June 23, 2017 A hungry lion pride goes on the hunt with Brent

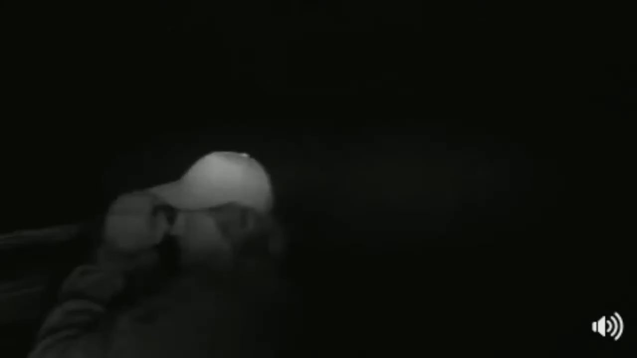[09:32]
and she's going right behind us now
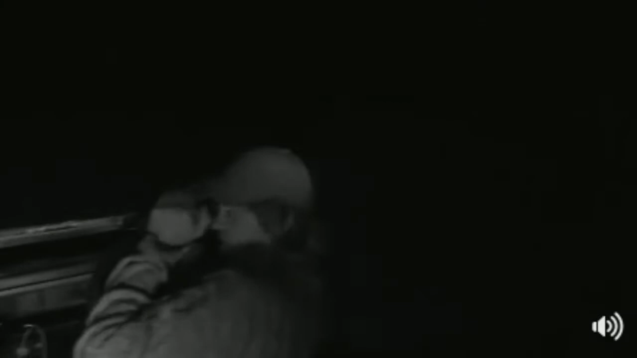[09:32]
see how the other others are just sleeping there off to the left still so you can see this is how i'm keeping track of
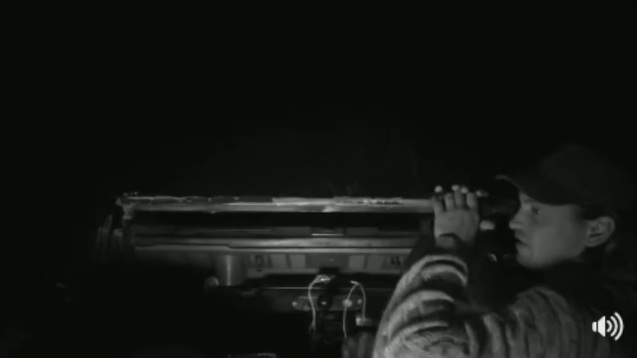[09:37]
everything that's happening around me and i'm basically seeing a blood red lion
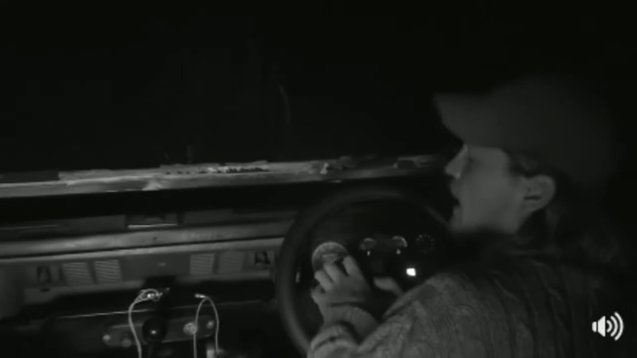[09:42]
okay let me just move the car quickly so now dave's taking it out of infrared and um
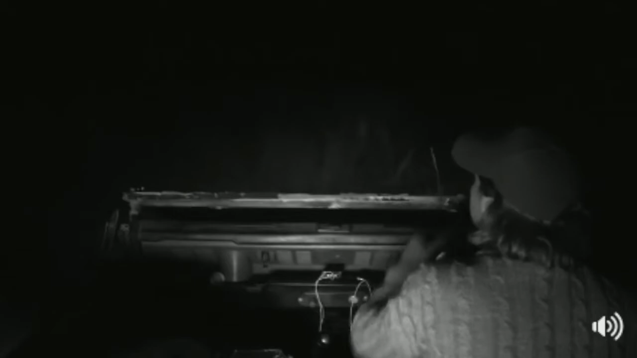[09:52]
and i just have those little lights on to make sure you can don't drive over a line actually i normally use this rather it's become quite interesting uh being out at night i've had it glued to my my eye
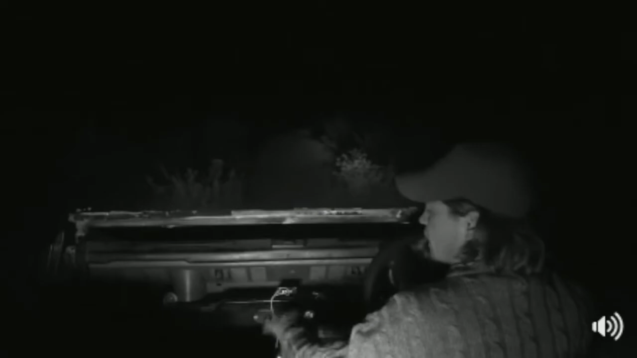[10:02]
okay there we go it looks like they're up again they're greeting there we go and so dave that's what we're seeing there we go and then all of a sudden infrared light on oh she's still behind us i'm just going to reverse a bit more i remember this is coming to you live from the maasai mara in kenya and we
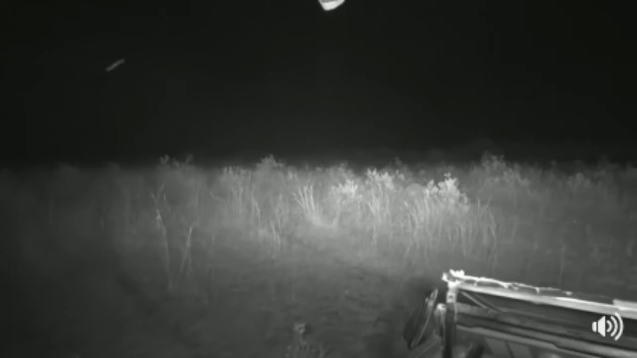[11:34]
in this area is to defend their territory from another lion okay where are we now oh there's the termite line just want to make sure there's no lions too close to us no they're over there on the move again was there a big hole around here somewhere dave
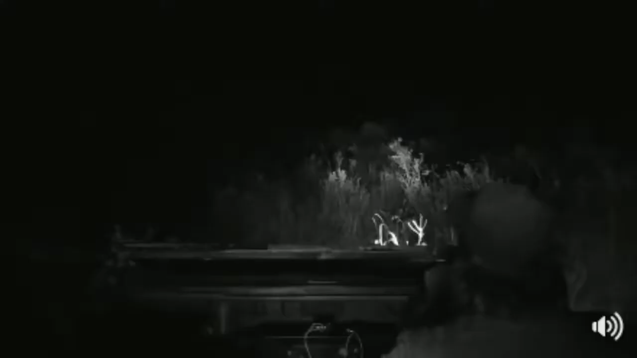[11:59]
i think it was off to the left there so isn't this is exciting um and we've spent pretty much all our time since about 6 30 um kenyan time with these lions and even though they were eating a wildebeest when we found them there wasn't much left of it and just by looking at the two females i thought they would get up and moving tonight
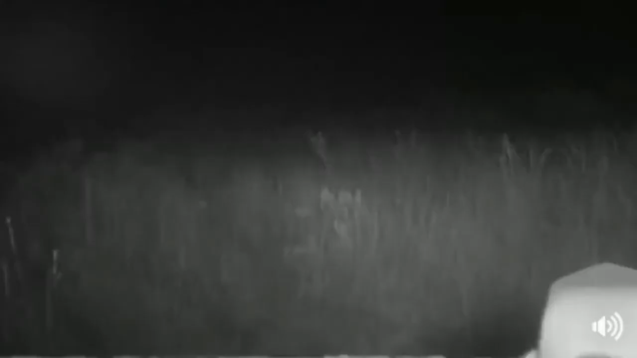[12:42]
and they are very close to the main body of the migration there we go lights off
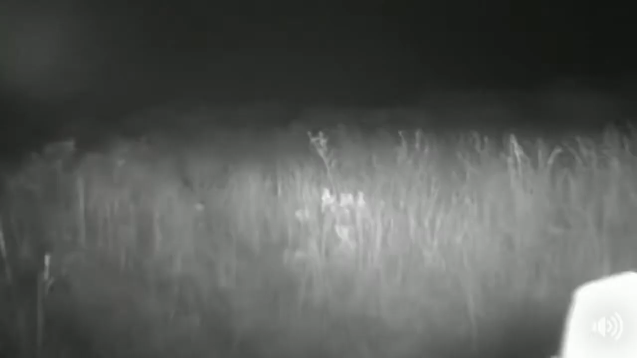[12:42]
oh on the move again oh sorry dave and they're right there sorry i'm so busy looking through my thermal scope uh roshni's wondering what edge
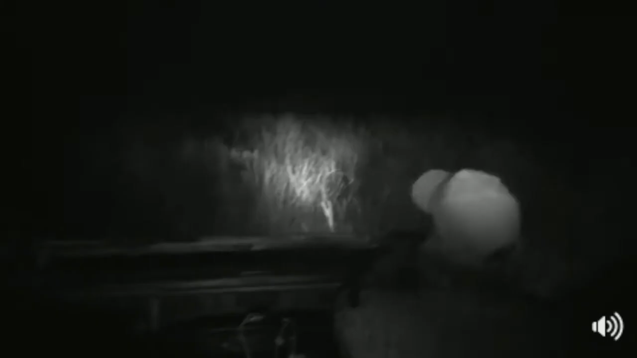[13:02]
that these young male lions would start helping oh
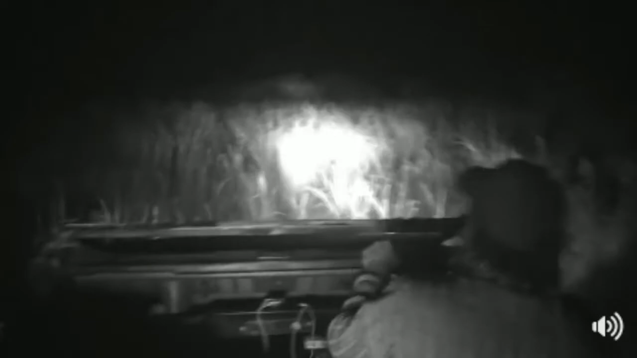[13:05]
here's to my mound um with the hunt uh not for a while yet these guys are probably a year and a half or so so i'm just going to change into first gear you always better be very careful when driving off-road at night um always engaged low range and as a general rule i never jump out of second gear because i don't know what's ahead of me i could crash into a warthog hole or find a rock and the lines are all over here and it looks like they're going
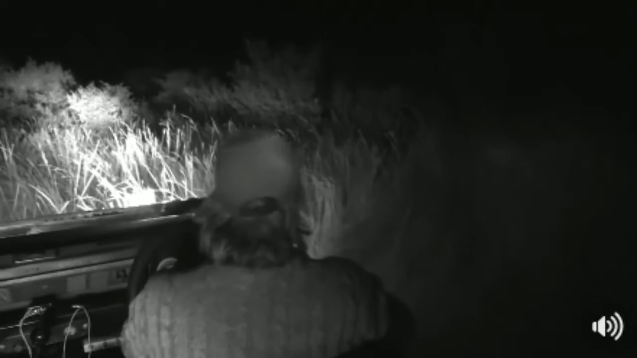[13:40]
into a thicket i don't know if i'm going to be able to follow them okay i'm not going to be able to get through this thicket i'm going to have to try and move around they've all stopped all of a sudden like they're listening and now